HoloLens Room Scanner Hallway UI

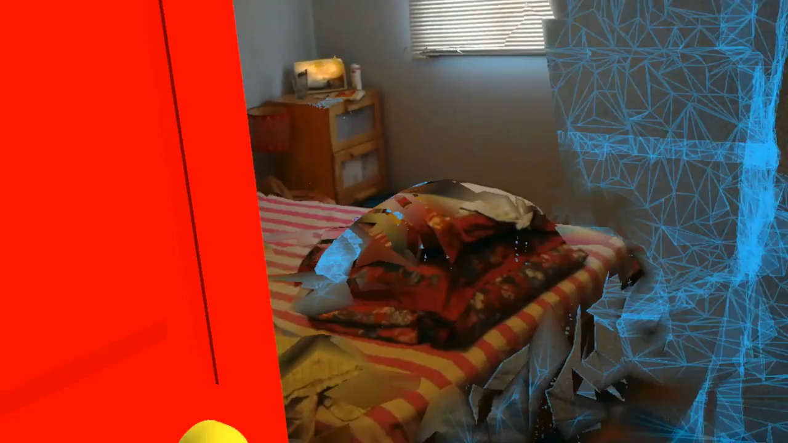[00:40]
As I peek in, I can see it's actually my bedroom there, loaded.
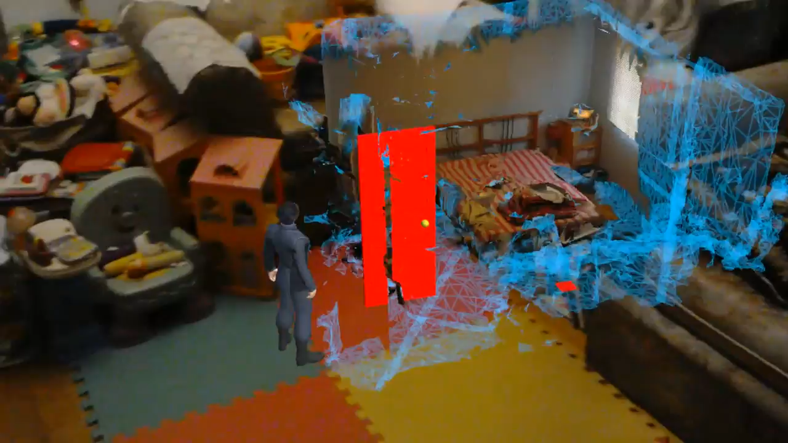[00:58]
As you can see, my HoloLens body here is looking at the room here.
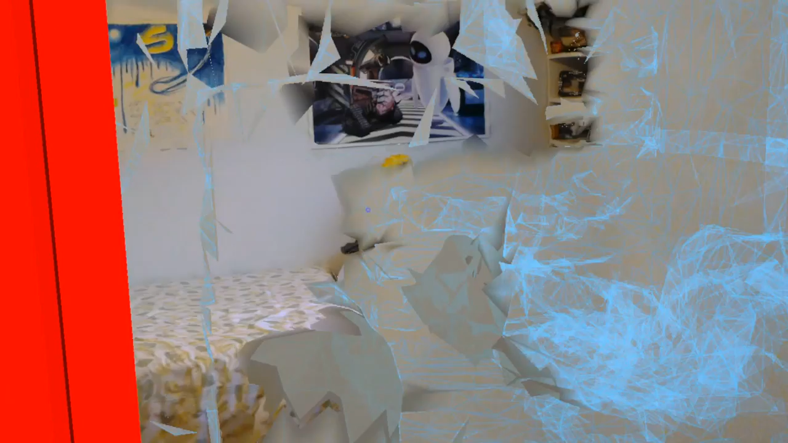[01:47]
So this room has a Wally poster.
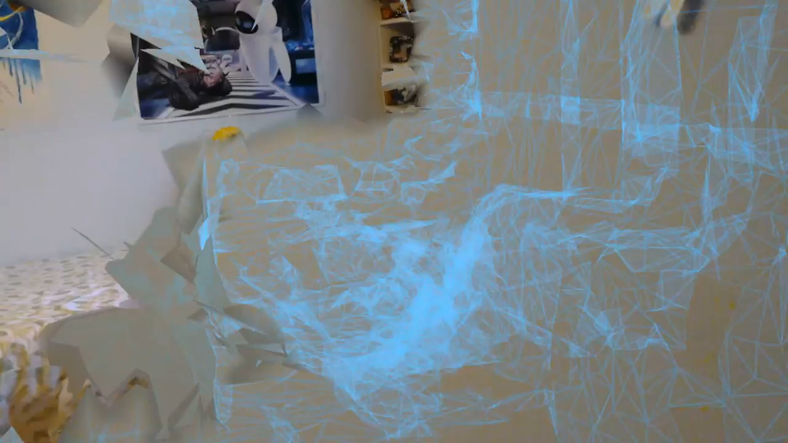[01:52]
And again, I'll bet. Open minimap.
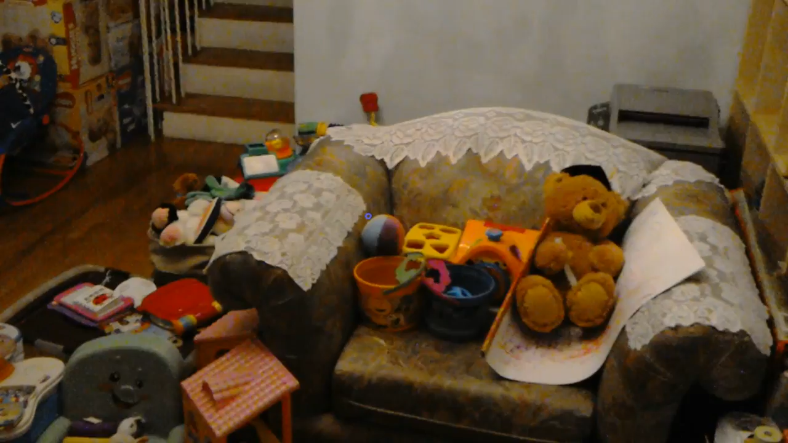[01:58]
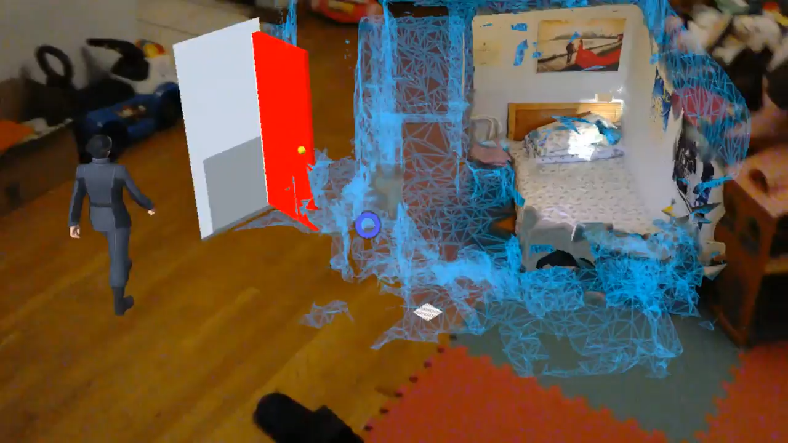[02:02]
Close minimap. So here it is.
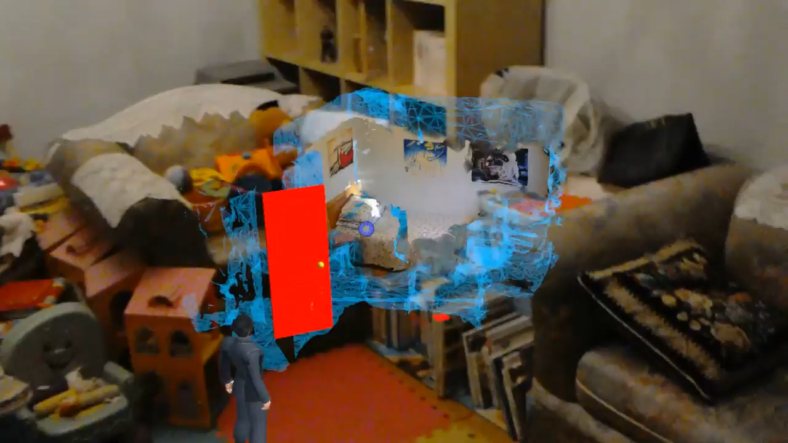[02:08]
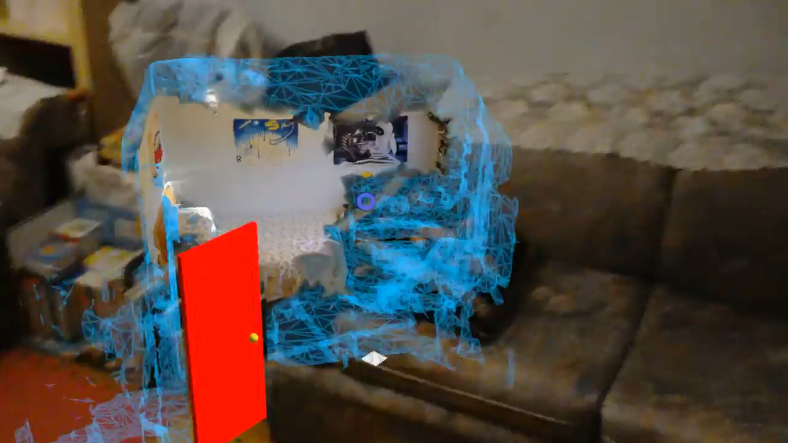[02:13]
close minimap.
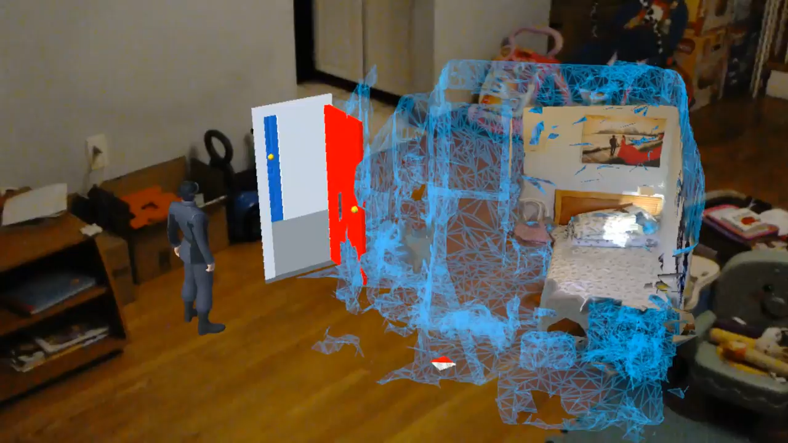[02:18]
And we'll have to work on how to make the door appear at the correct spot to match the actual door.
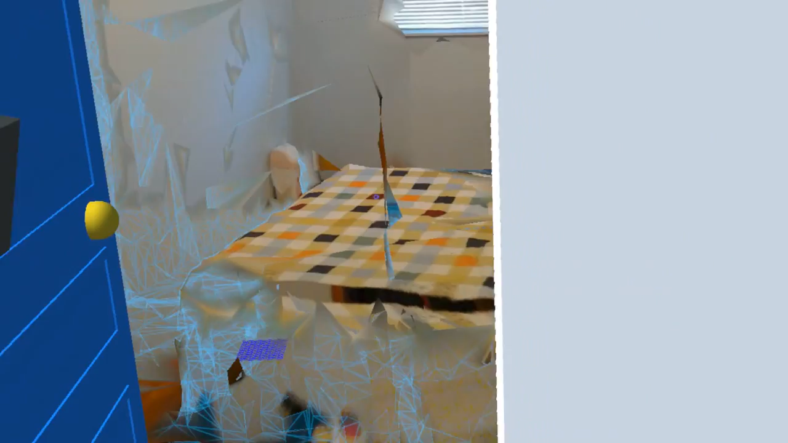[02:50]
this is another room with a bed and a window there
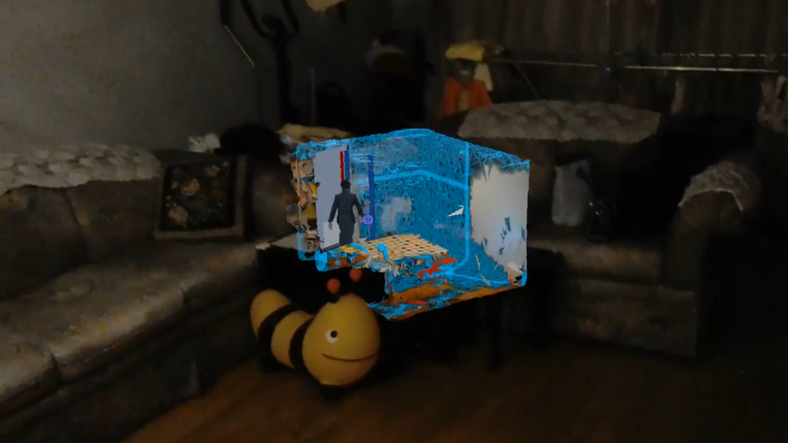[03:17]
so the door is over there
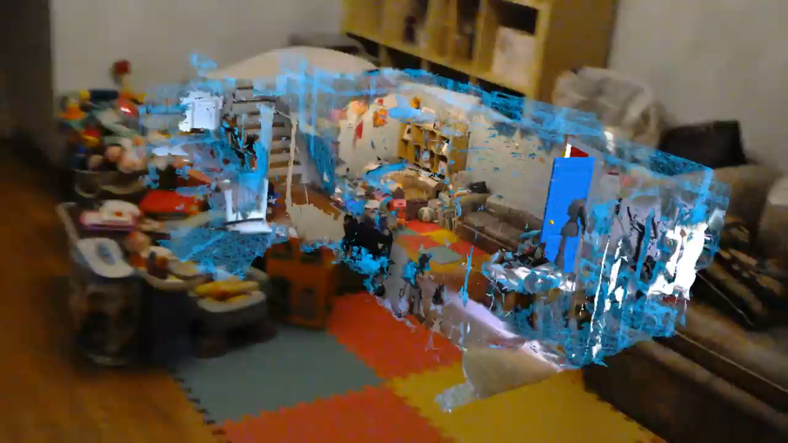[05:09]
and I'm just walking around in this living room and you can see part of the hallway here